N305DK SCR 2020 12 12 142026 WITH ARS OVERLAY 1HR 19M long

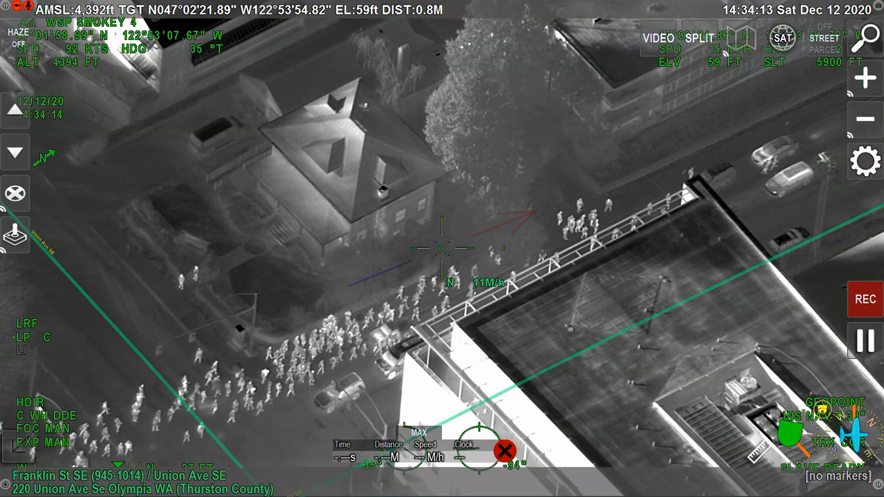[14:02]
2-39. Route the county times 2. You can put the county's case number on call. Affirmative. Thank you. Radio Sam 9. 2-Sam 9. We have a fairly large group. We got those numbers right now, at least 50 that are, looks like they're in Franklin headed northbound. Bike units are going to observe. 2-Sam 9, got a large group going Franklin northbound.
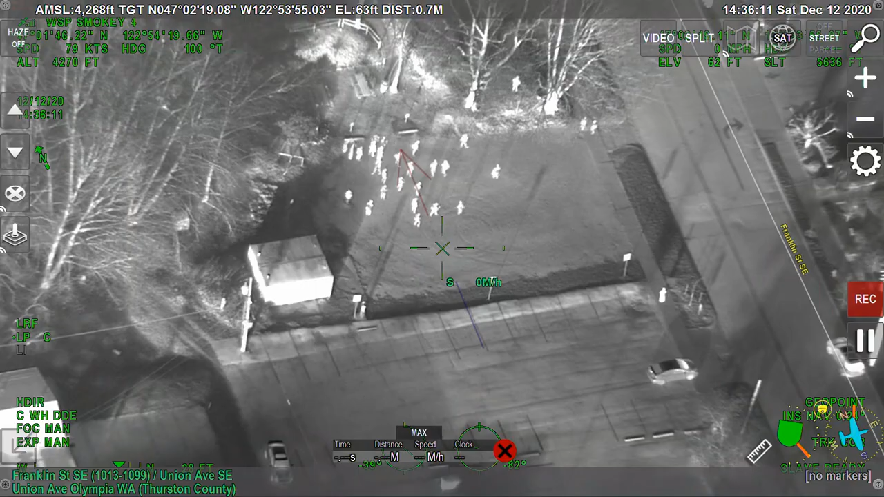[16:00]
I'm out with it, 7566. Also, there's a group out with it as well.
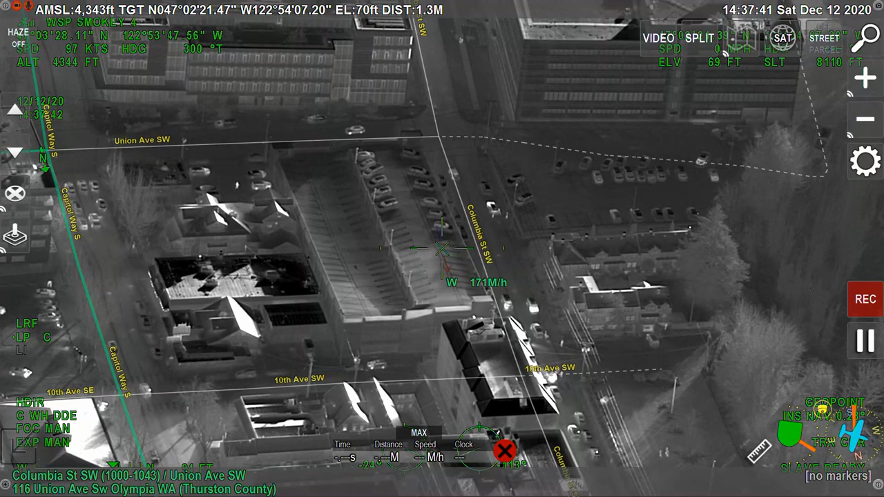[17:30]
Be aware of munitions. The ROs just arrived back. That's the second vehicle, and they'll have it underway shortly. I'm clear. 3-4-3-8. Sam 9, group looks like it's turning
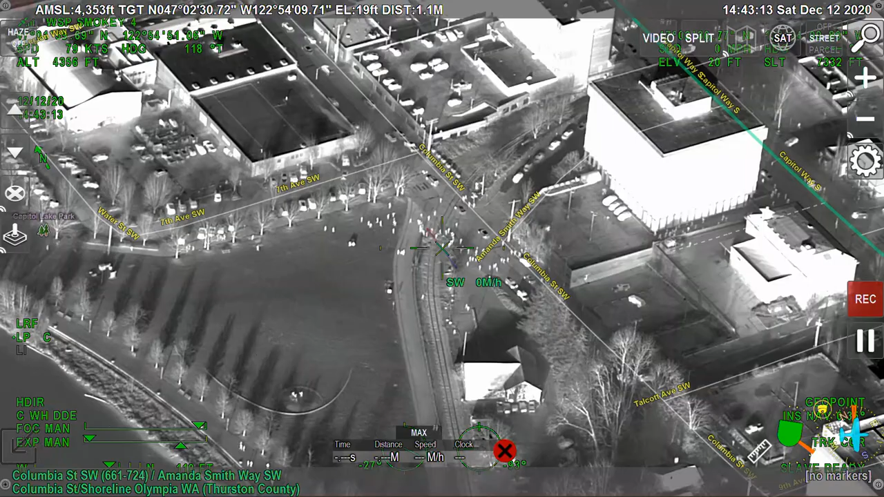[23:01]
Sam 511, bring your group up here.
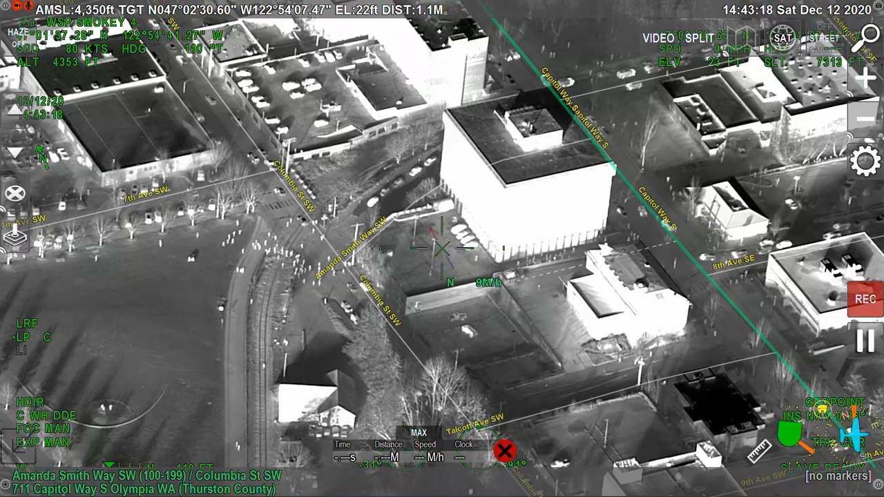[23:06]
Sam 4, we've got protesters with high ground, the federal building back parking lot. Copy, Sam 4 advising protesters at the federal building parking lot. Ground. NOR 1 requests WSP RDF come down Columbia.
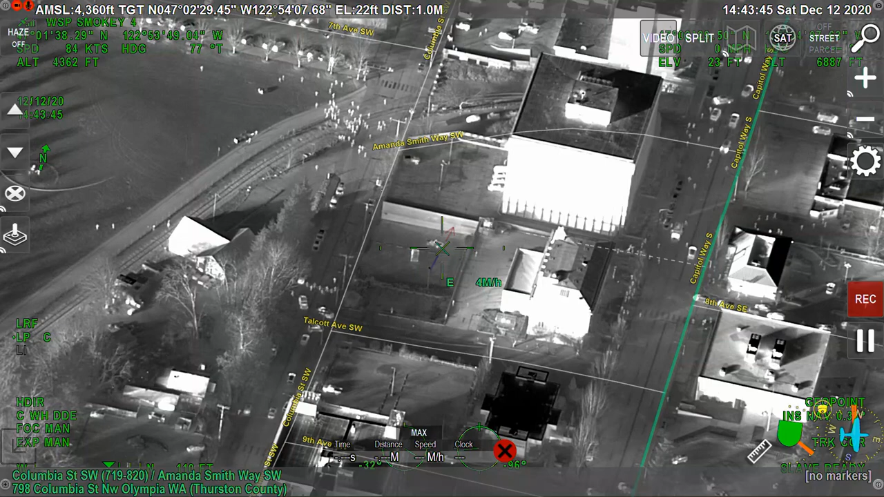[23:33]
We need some other units down at Legion and Columbia.
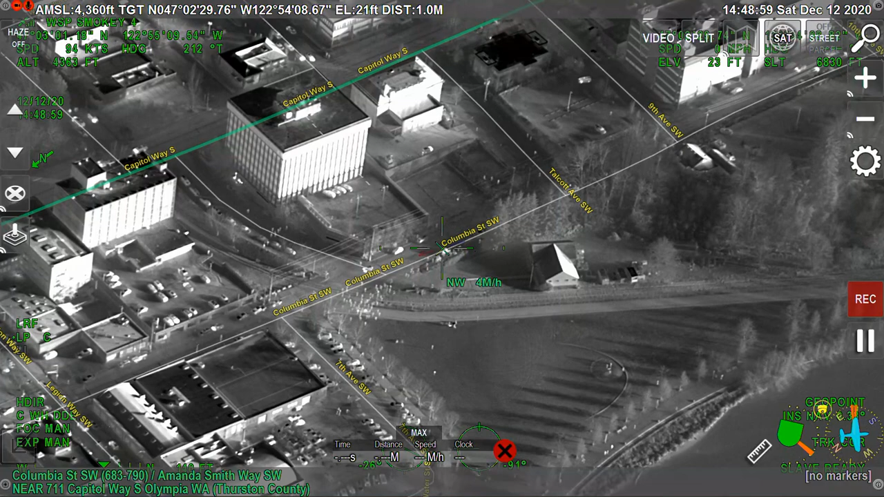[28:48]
on Columbia between Amanda Smith and the park.
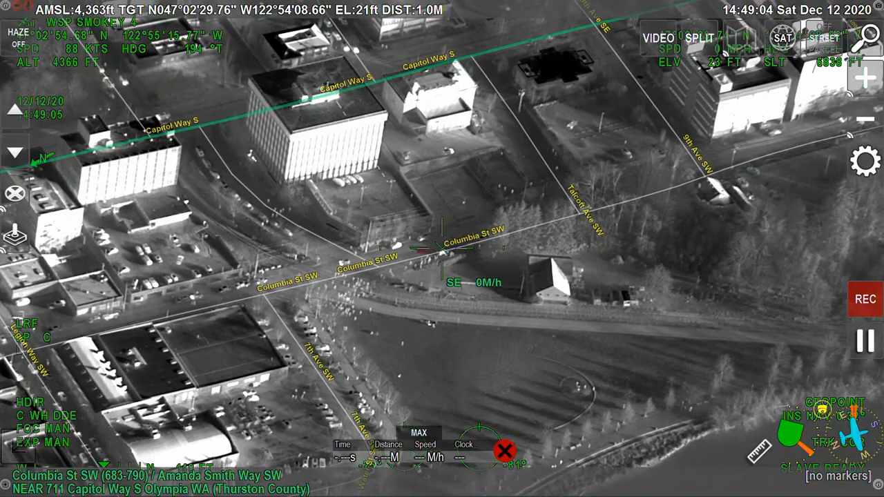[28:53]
11, the loose group, Columbia and Amanda Smith. I'll be in route to Helen Summers building for RDF detail. Sam 4, Lincoln 4.
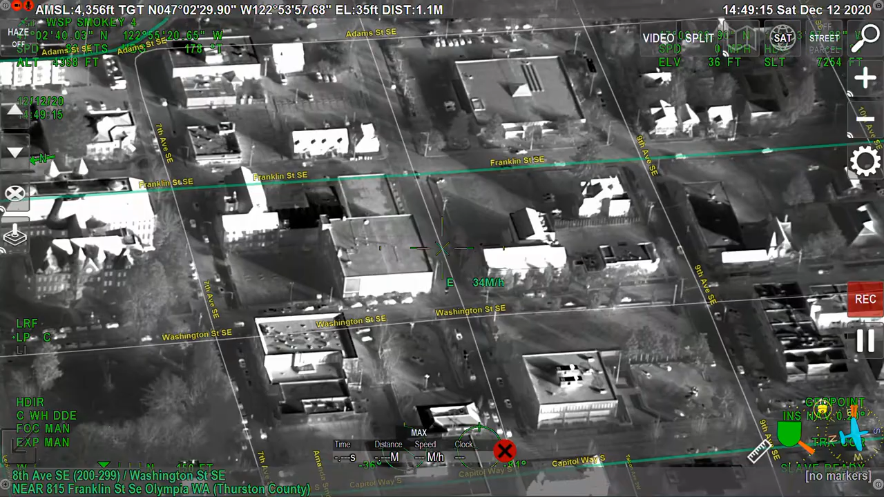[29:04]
Yeah, if they're heading to the park, that's the destination. We'll just monitor from there. 1450. If you want them to head back to their vehicle.
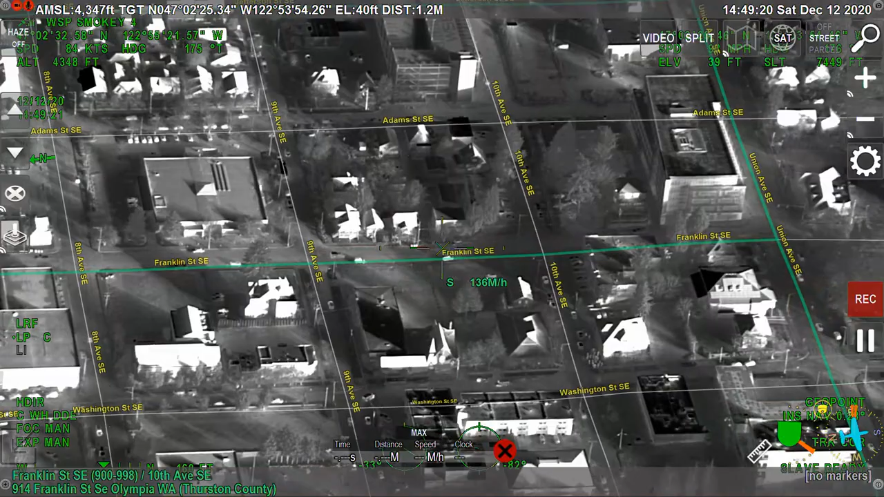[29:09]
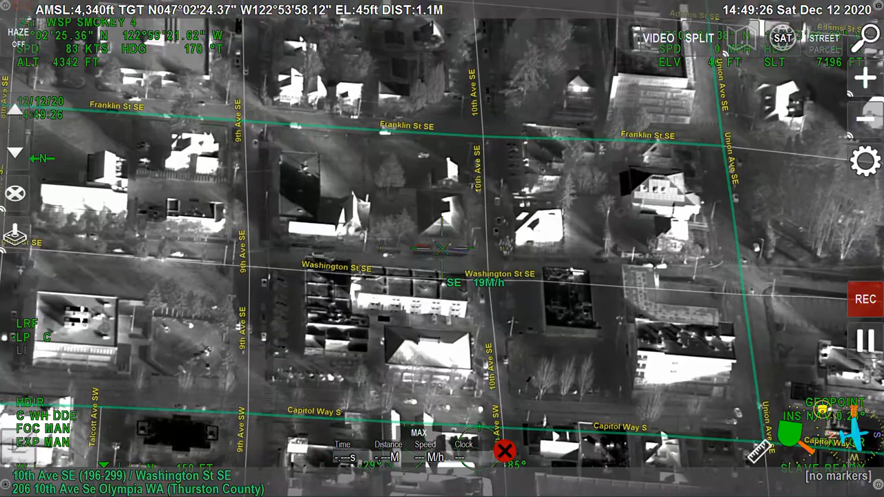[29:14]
For some reason, they're directing their attention to the east, but I can't see what's going on.
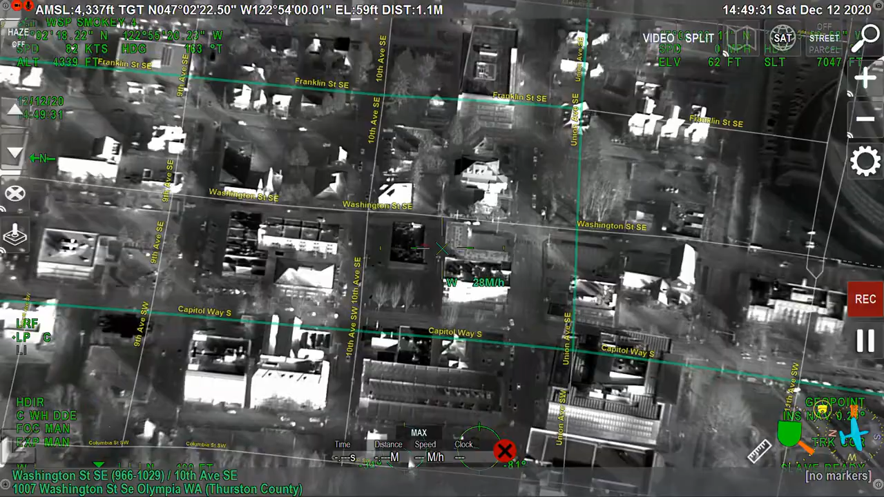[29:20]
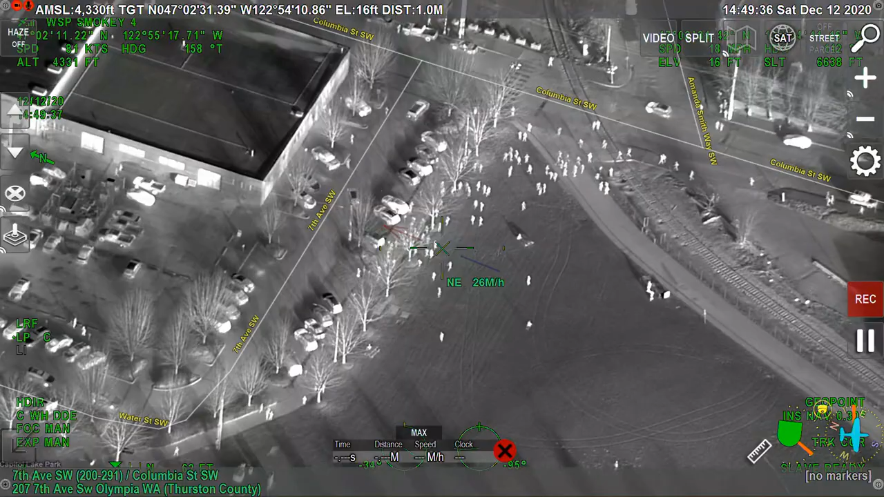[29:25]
Radio 1 out of 72, they're directing their attention towards us as the group moves back towards the park. Copy, the group's watching out of 72 and his group.
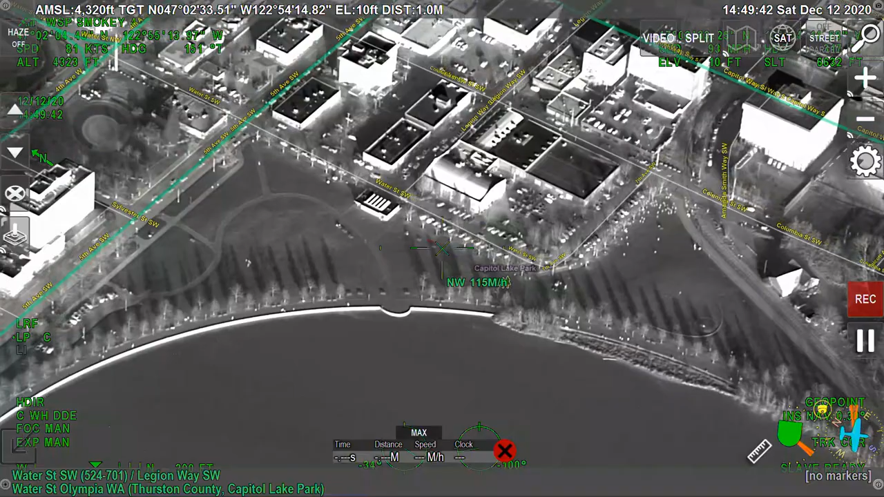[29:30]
Radio Sam 25, I need an additional marked unit down here with their lights activated at Amanda Smith near just west of Capitol.